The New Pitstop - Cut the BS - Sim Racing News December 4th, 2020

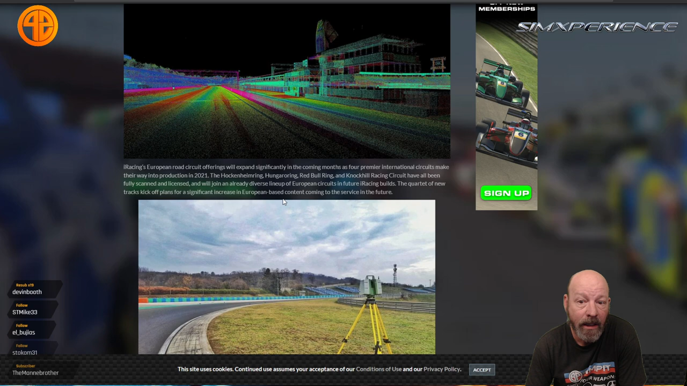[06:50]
Anyway, we have some scan shots here. Always exciting to look at. I always like looking at the laser imagery in game.